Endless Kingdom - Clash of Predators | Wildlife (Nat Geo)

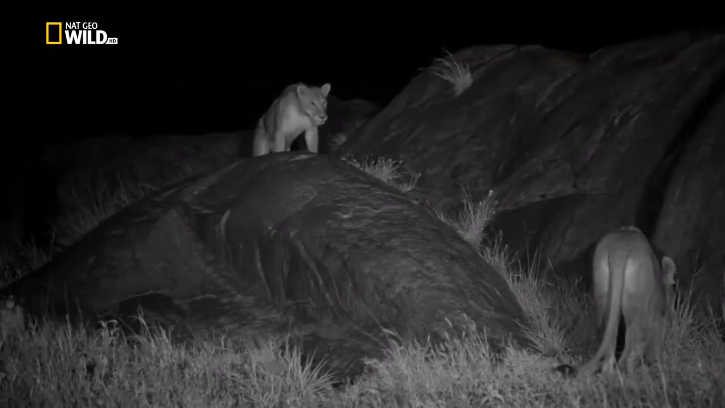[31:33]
And so we had to find some way to cover that.
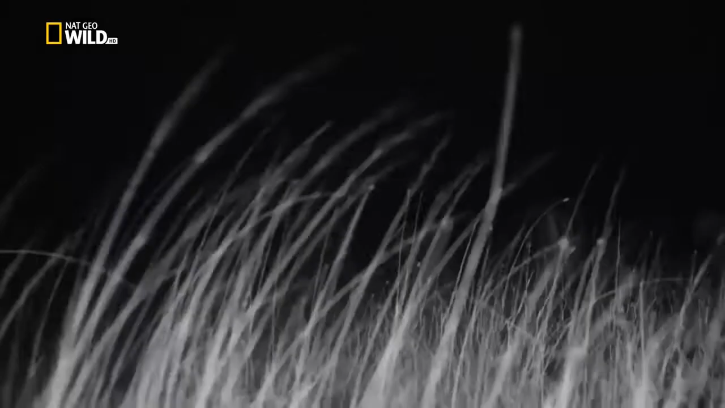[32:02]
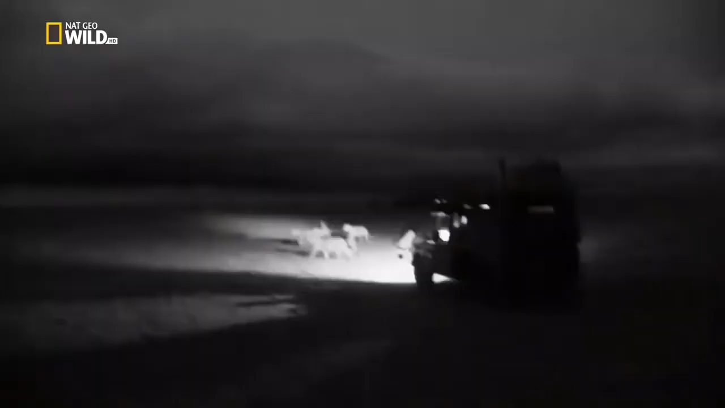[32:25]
Working at night was about as difficult a set of circumstances you can create for yourself.
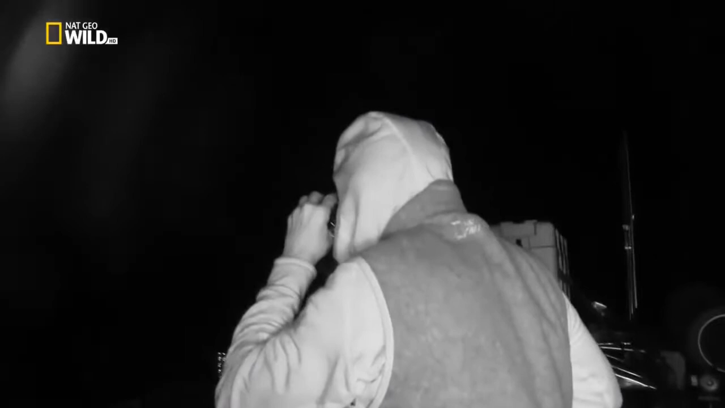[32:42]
But I thought it was just so important to use invisible light. Sounds simple, great. Project some infrared light.
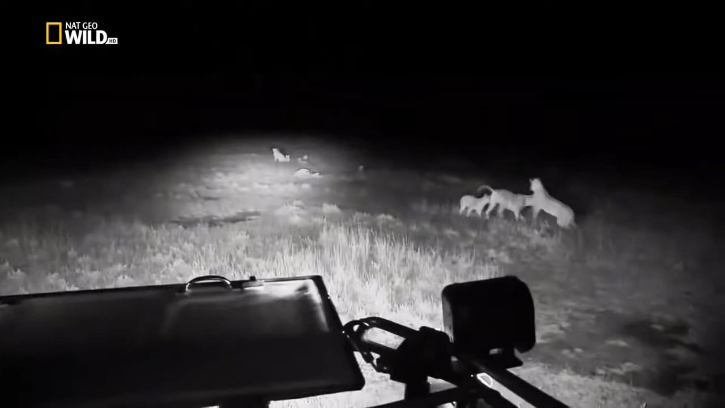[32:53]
The lions can't see it, perfect. The reality is it was a real pain.
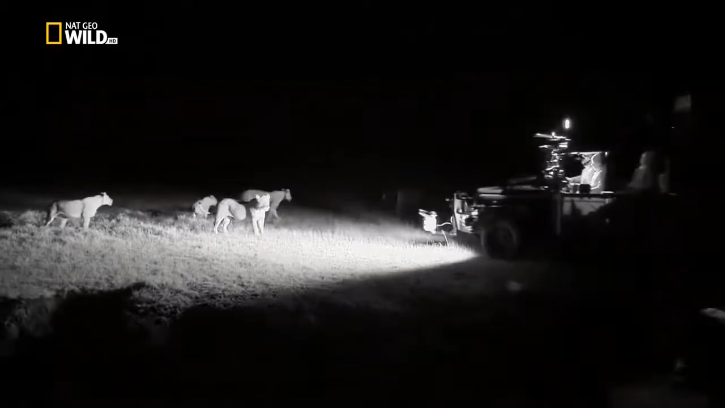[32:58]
I mean, for me, driving the vehicle became very difficult because I could only see as far as we were able to project the light.
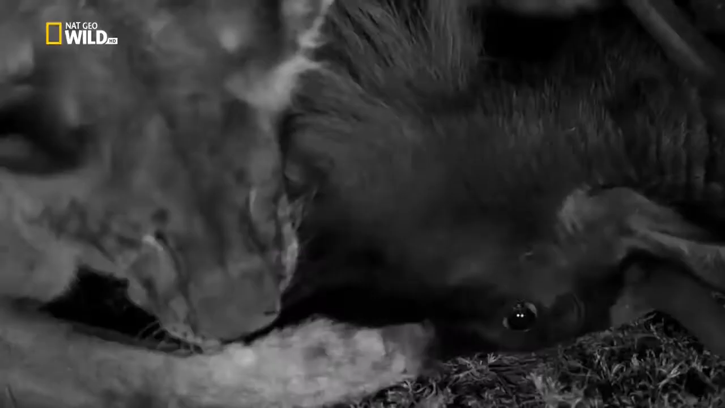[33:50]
The eyes were still moving. You could tell it was still alive and struggling. I think some of the footage that we have still reads very clearly for what it is, which is a family that's, you know, surviving on this incredible landscape.
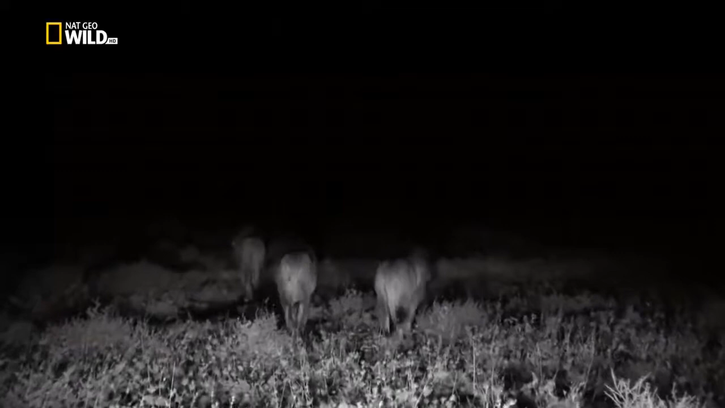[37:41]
But long before any contact is made, the lions square off with their roars. There's this incredible communication that goes on, particularly at night. We're with Vumbi, and we hear roars in the distance, and Vumbi perks up, and then they roar back.